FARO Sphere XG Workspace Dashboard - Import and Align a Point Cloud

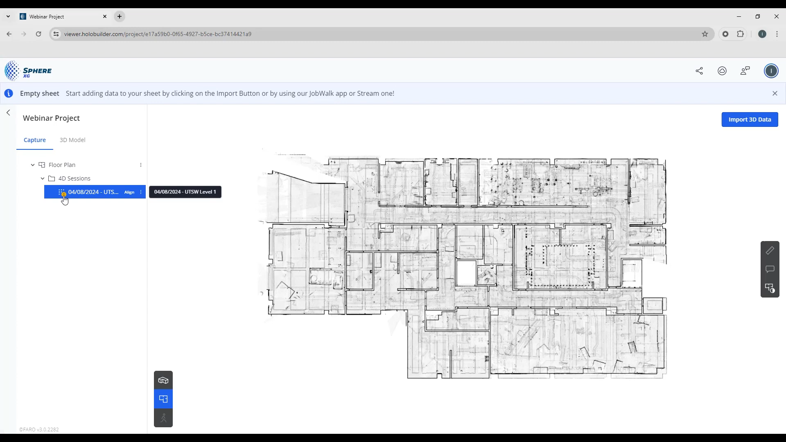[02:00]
This is a reminder that we still need to align our sheet to our point cloud. So to do that you can simply choose the align and this brings you into the alignment window.
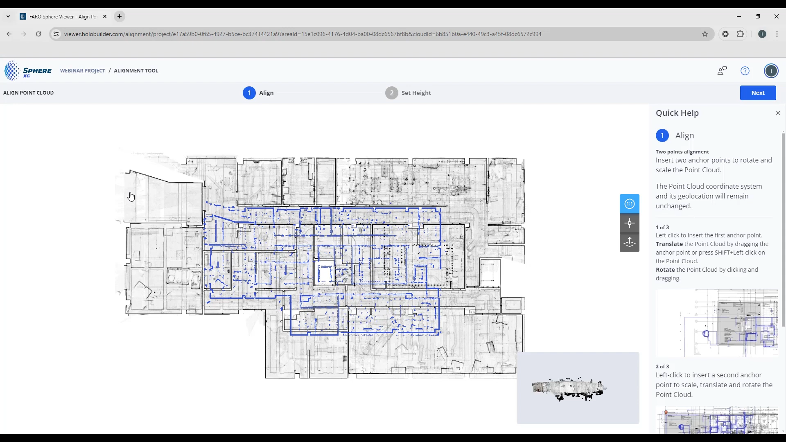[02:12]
So there's a couple of things around the interface. If this is the first time that you are attempting to do this we do have a tutorial which will walk you through the stages with some videos over on the right-hand side and
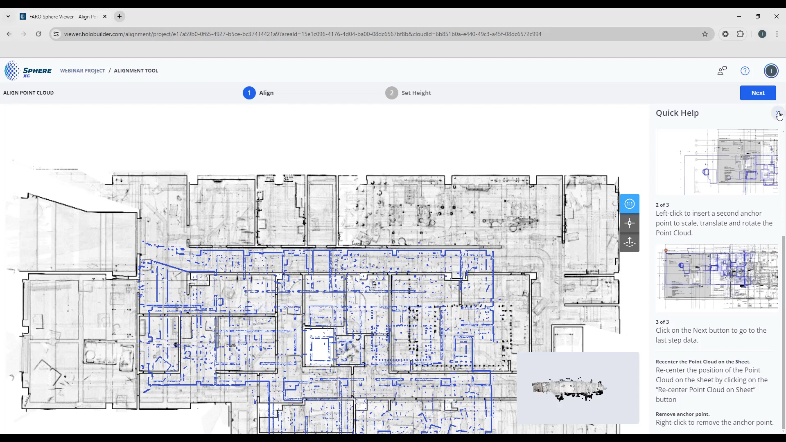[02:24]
you can see the floor plan and you can also see the point cloud which is shown in blue over top and you can see that they are not aligned. The scaling is not correct and in the bottom corner we've got an overview of what the 3D image of the point cloud looks like. So now what we want to do is change the scale of the sheet or the floor plan to match the point cloud.
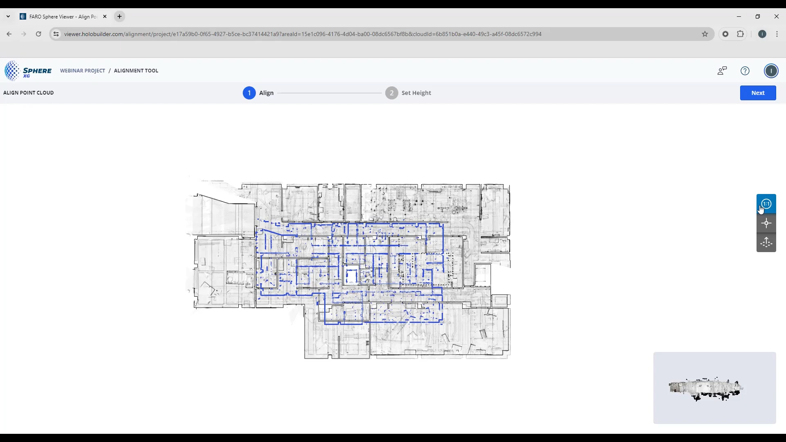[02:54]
So first I'm going to zoom in and look for an identifiable area on the point cloud. So maybe it's choosing one of the corners, one of the columns, corner of a building, a doorframe,
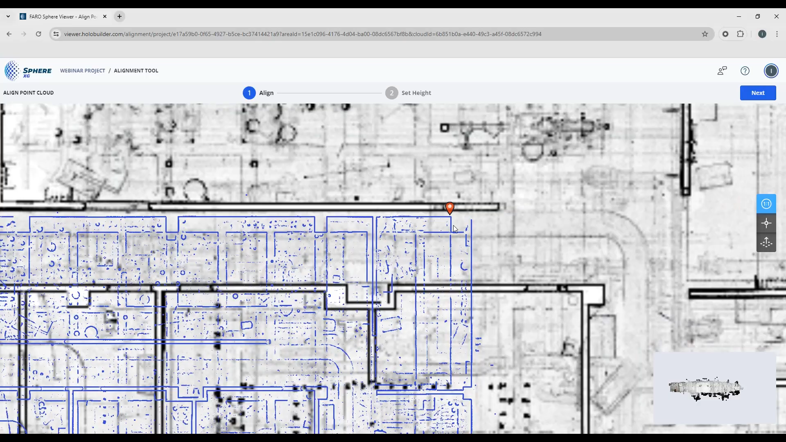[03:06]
anything that you can find in the point cloud that's also on your sheet.
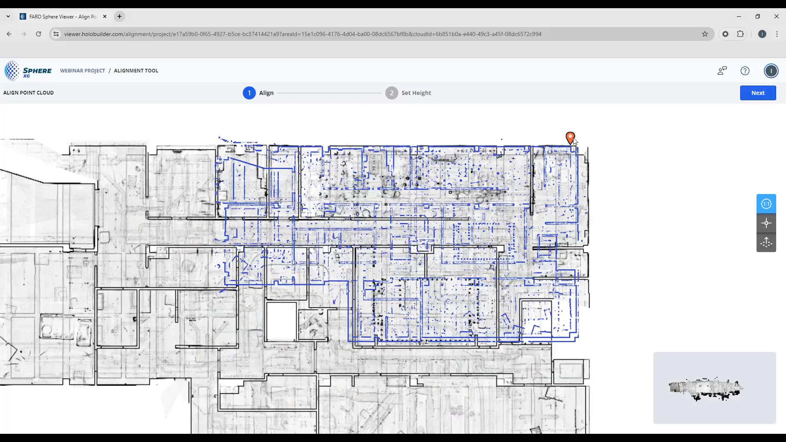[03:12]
So I think this is going to be up in the corner here and you can see by dragging this around
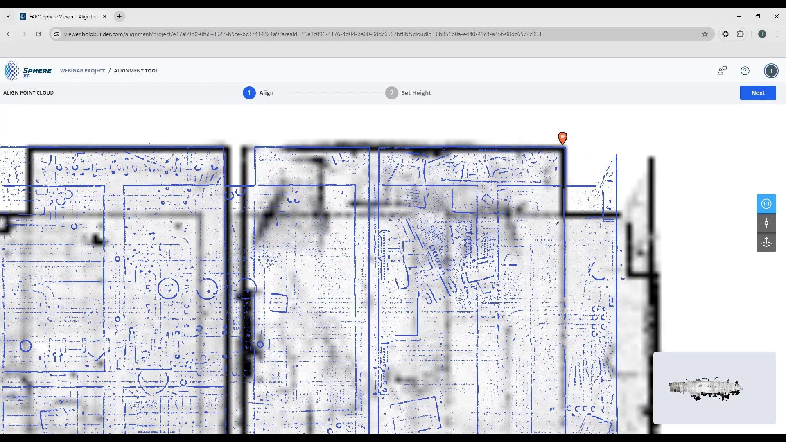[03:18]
you can see that the scale of this is way off.
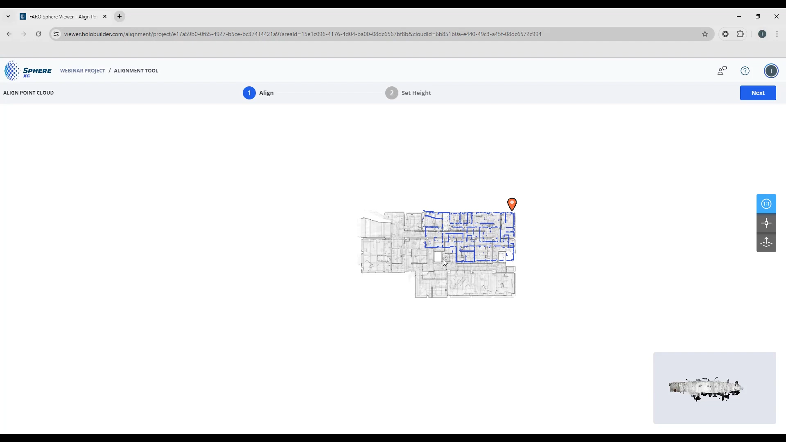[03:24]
So by placing one marker I've been able to drag the point cloud. I've been able to position the sheet but the scale is still off.
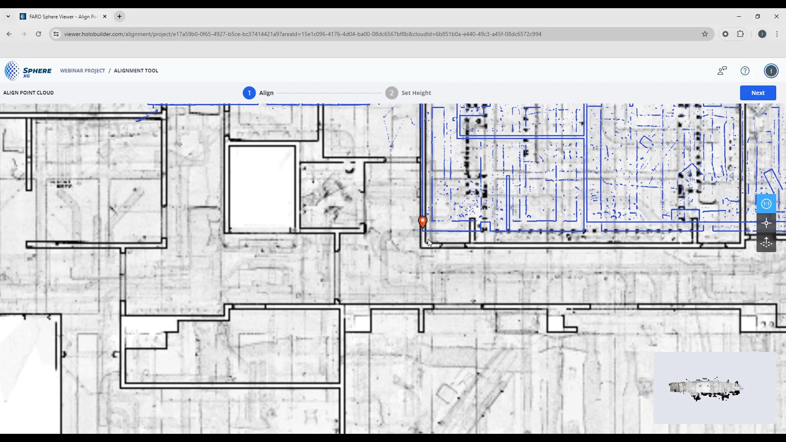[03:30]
So by placing a second marker it allows me to drag the point cloud. Now bear in mind it appears that we're scaling the point cloud but we're not. We're actually just finding two aligned points and then the sheet will be scaled up to match the point cloud. So you can just drag these into position and you should have
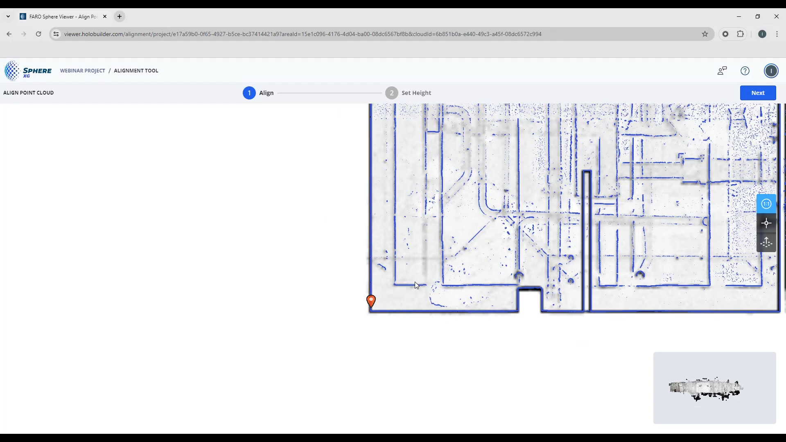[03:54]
alignment throughout and if you want to make any adjustments to this you
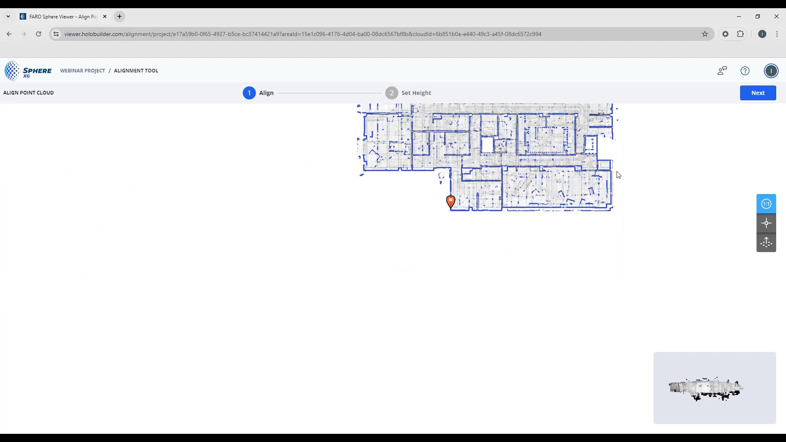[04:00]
can just simply right click and the marker goes away. And then you've got one you can see now we're moving this we're just dragging it we're not changing the scale so one marker is just a position.
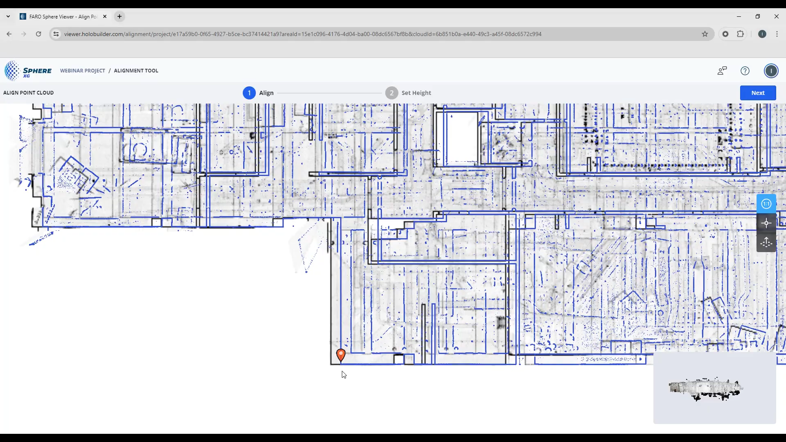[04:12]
If you add a second marker you're enabling scaling.
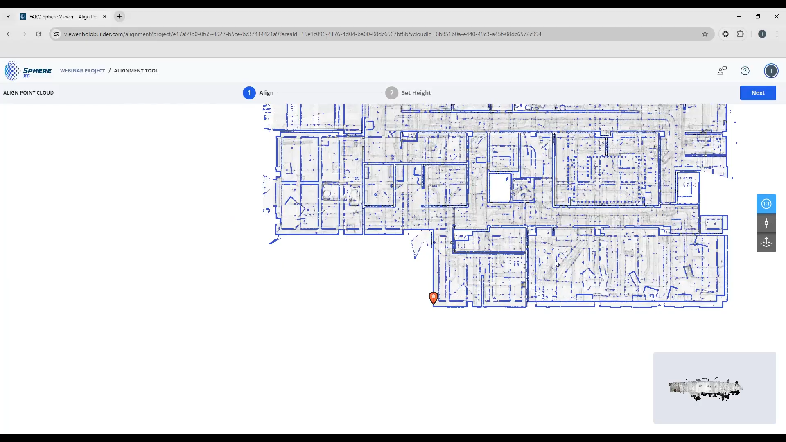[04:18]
So I'm going to go back to the corner over here and just make sure everything's aligned and when you're happy with the alignment
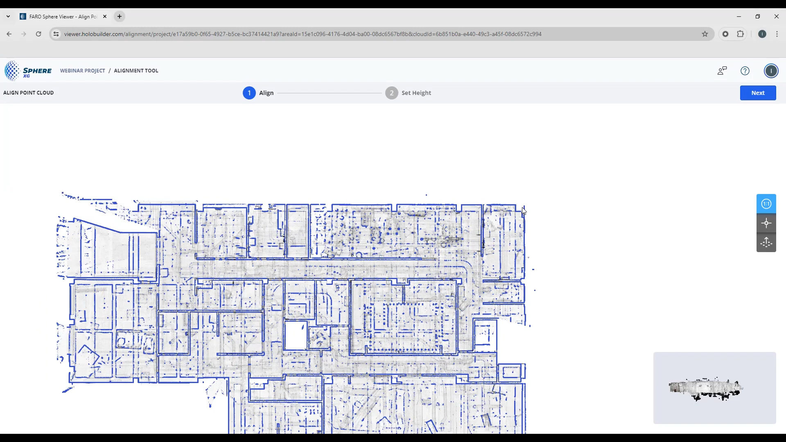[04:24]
you can just look up on the top right hand and click the next button.
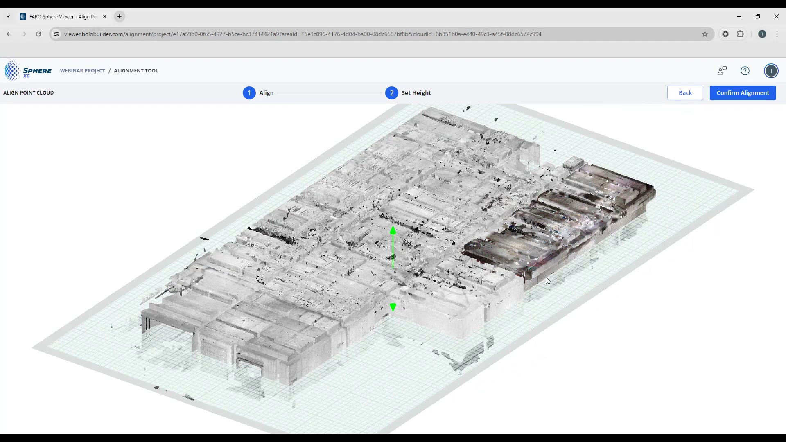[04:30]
So now we're going to set the elevation and to do that we want to align the bottom of the point cloud with the top of the sheet.
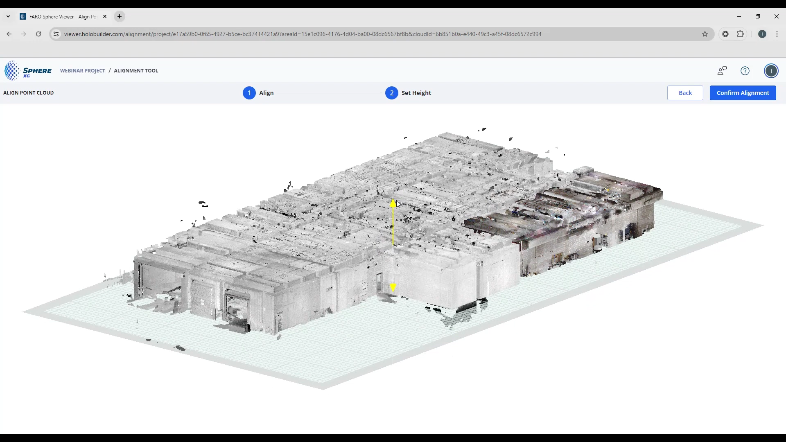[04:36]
So you can either use the sliders to drag that up and down into the position that you
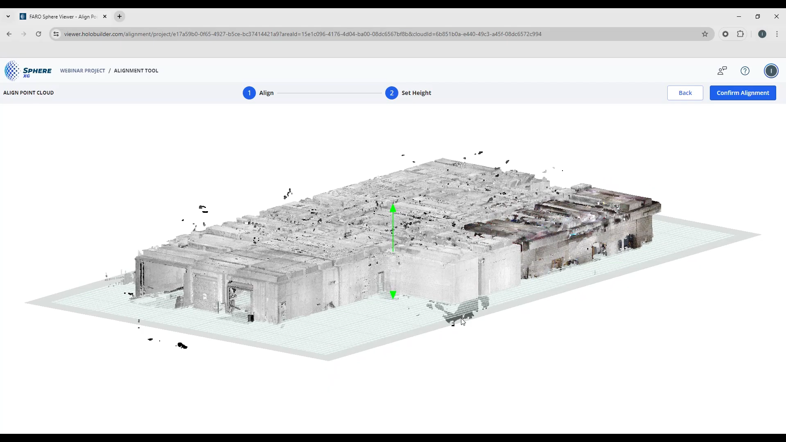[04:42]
would like or let me just start elevate this a little bit just to illustrate this a little better. If you double click a point on the bottom of the point cloud it should align it directly with the sheet.
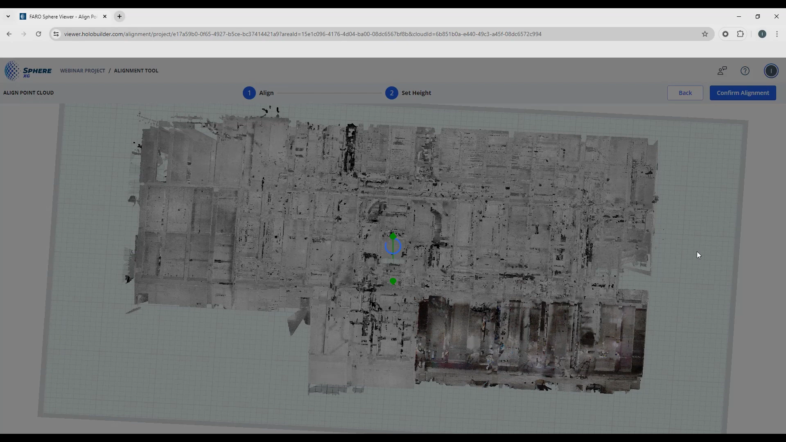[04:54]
When your alignments complete you
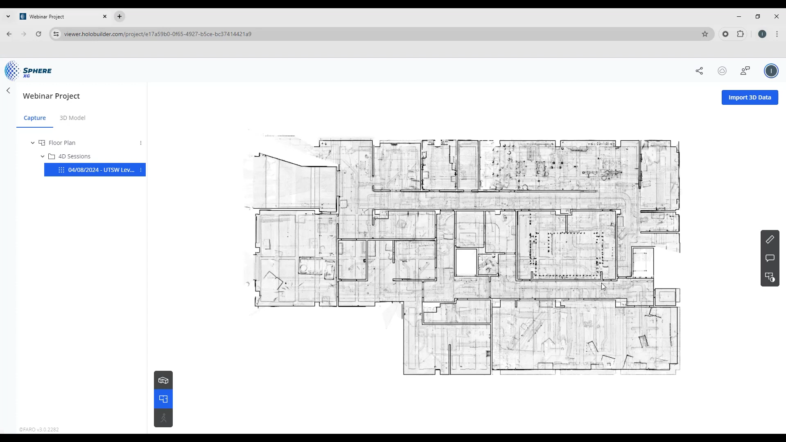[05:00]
can see the point cloud no longer has that in annotation the exclamation mark. When we jump into 3D overview you can see the point cloud is aligned to the sheet.